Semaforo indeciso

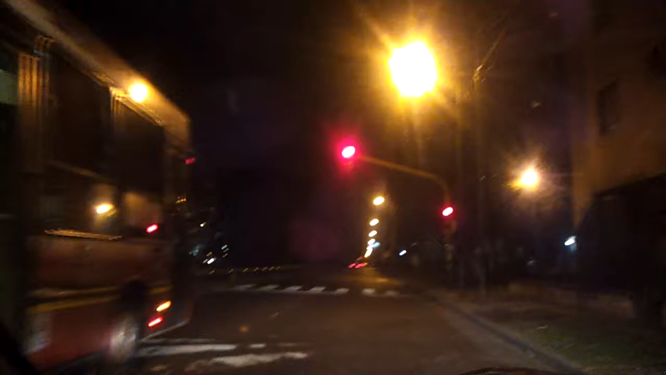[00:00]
¿Qué significa esto? Conchudo Miren, miren esto A ver, no me muestran ¿Qué significa ese semáforo? ¿Qué hago? ¿Cruzo? ¿No cruzo? ¿Me quedo? ¿Voy? ¿Cruzo?
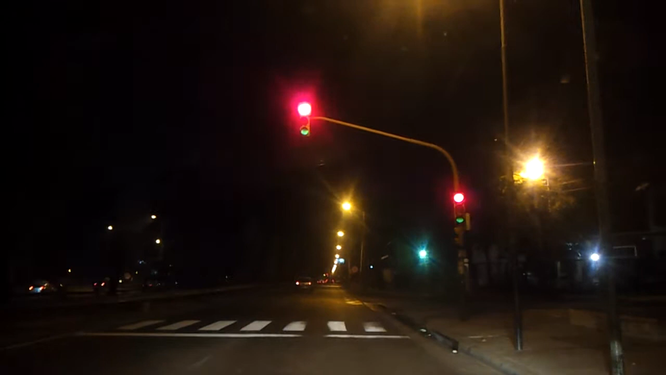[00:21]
¿Qué hago? ¿Voy? No, me quedo Mejor voy, paro, voy Ahora arranco, arranco, arranco No, me quedo, me quedo ¿Qué hago? Me quedo acá, sí, sí, tengo que esperar ¿Cuánto espero? Ahí voy, tengo que ir No, voy, perfecto Avanzo No, no, me quedo, voy, no Me quedo, ¿qué hago? Voy Me quedo Sí, me quedo mejor, no, sí, sí, tengo que esperar